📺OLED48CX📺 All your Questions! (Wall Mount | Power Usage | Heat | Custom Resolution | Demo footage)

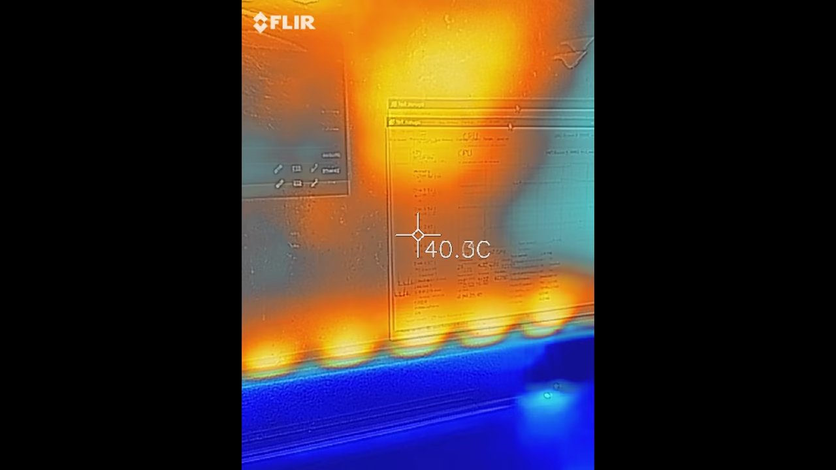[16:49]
On screen: spot 40.3°C
there's actually a hot patch there which well it's hotter than the rest of the screen there's
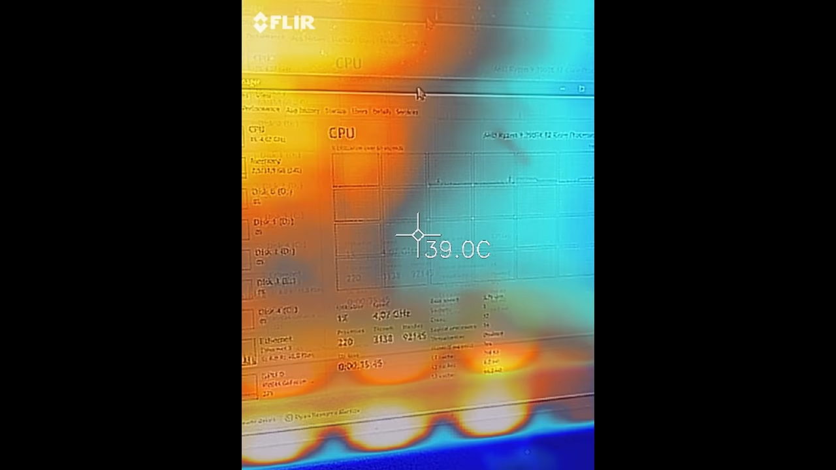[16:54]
also some hotter parts at the bottom of the screen i'm suspecting that
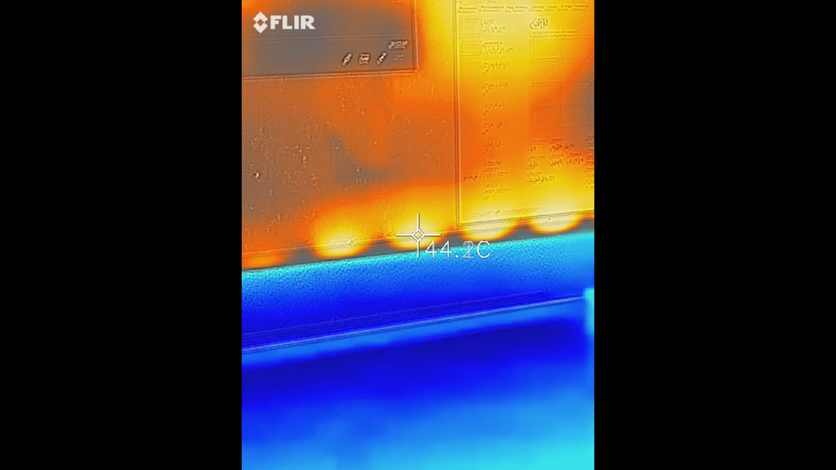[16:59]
all the power lines run through there so they become a little bit hot because they are delivering power to the rest of the screen
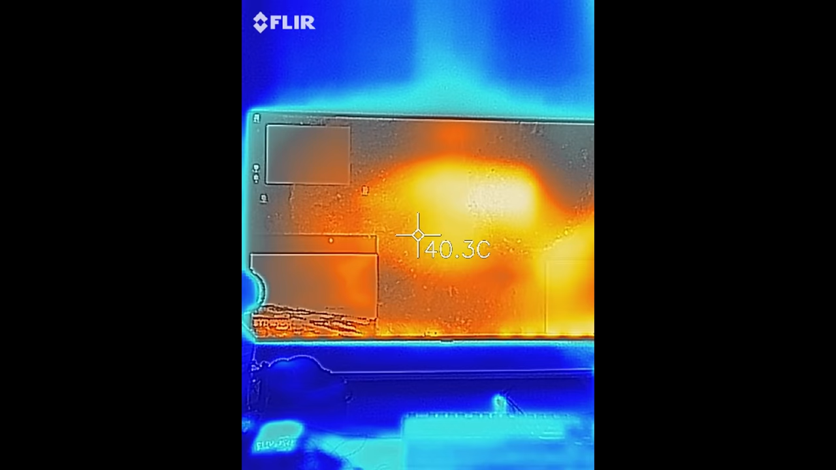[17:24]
On screen: spot 40.3°C
the spot where the hot patch was before actually
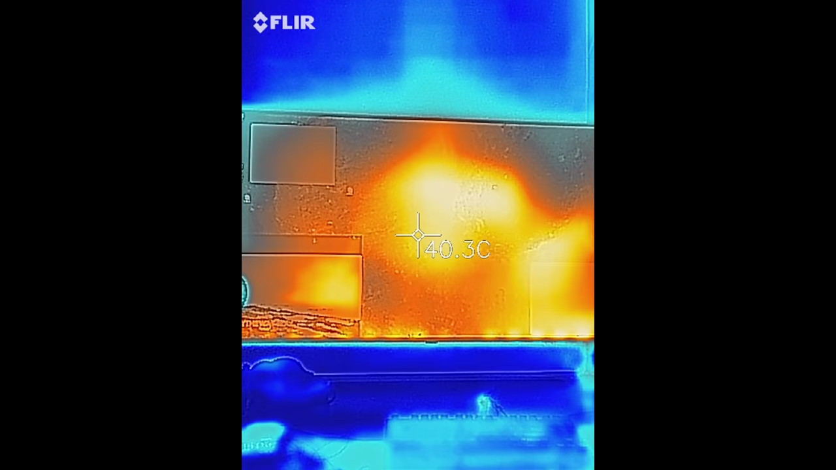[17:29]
On screen: spot 40.3°C
starts decreasing in temperature and now the spot in the bottom left
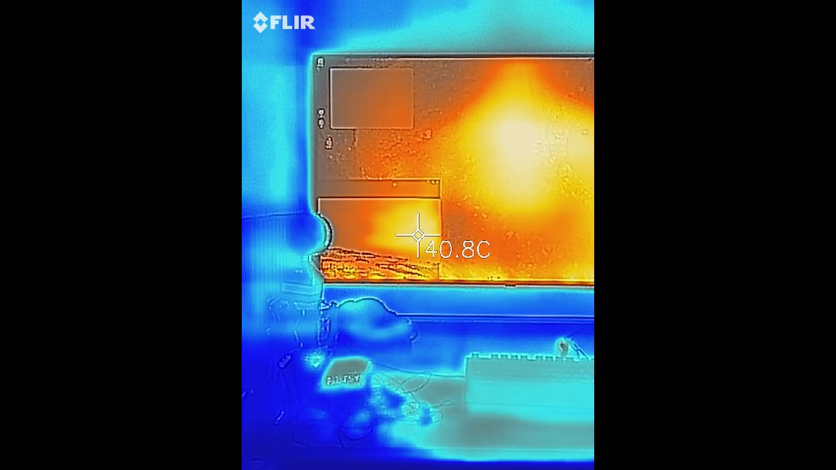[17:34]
On screen: spot 40.8°C
starts increasing in temperature so the temperature of the screen is very dependent on the content being displayed now there's of course going to be limits
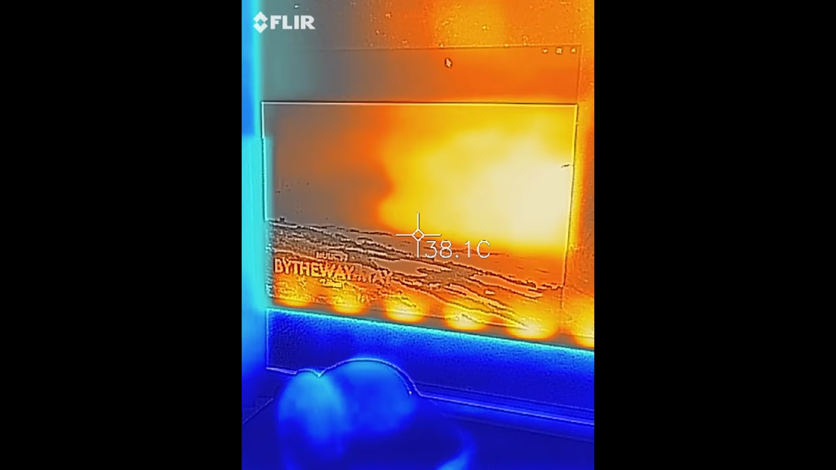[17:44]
in total power usage and i haven't i don't have all the equipment to do tests
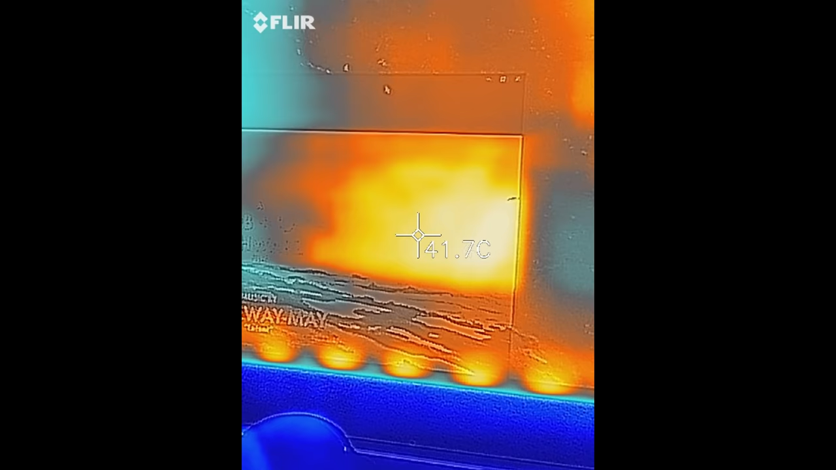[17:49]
On screen: spot 41.7°C
like that you can look at artings.com they have a very detailed test report about the
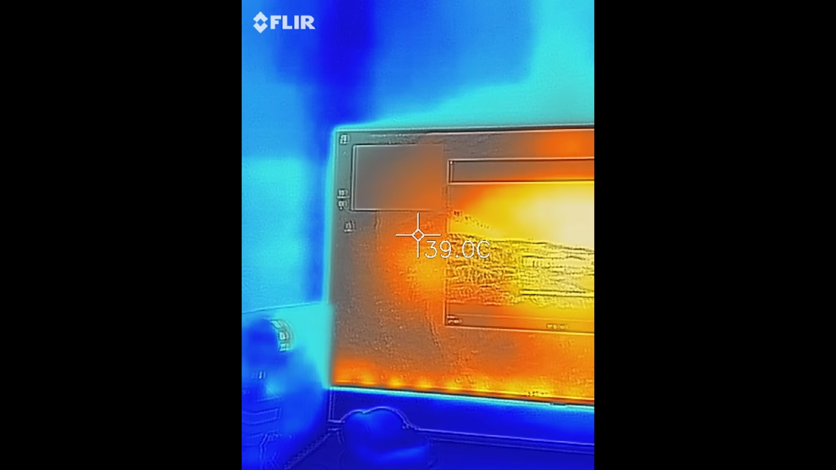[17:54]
On screen: spot 39.0°C
cx series but i hope that gives you some insight in regards to temperature and the screen itself
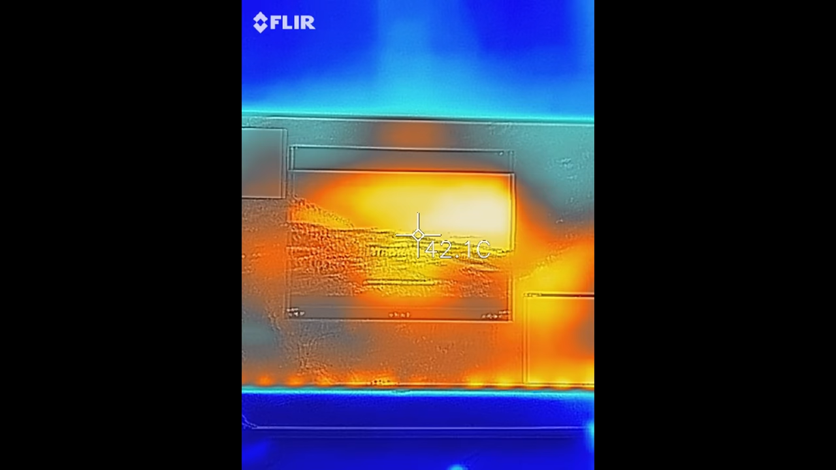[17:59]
i haven't noticed any heat radiating off it myself and as we saw during normal
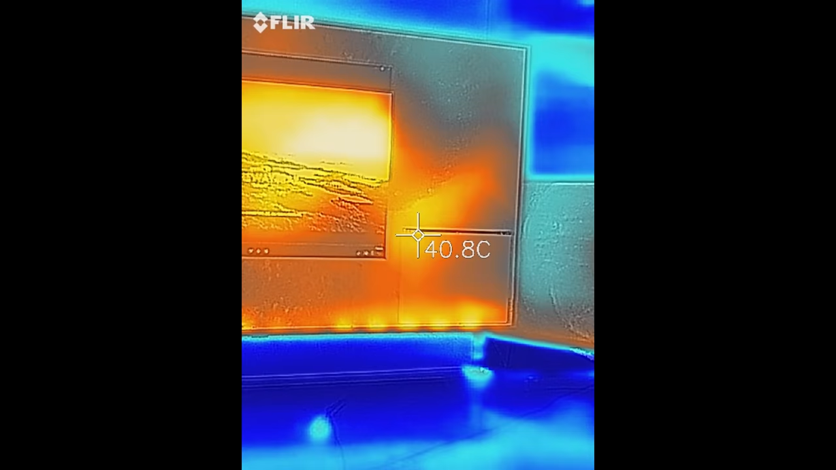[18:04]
On screen: spot 40.8°C
desktop usage it's between 80 and 100 watts and that really isn't much for a 48 inch screen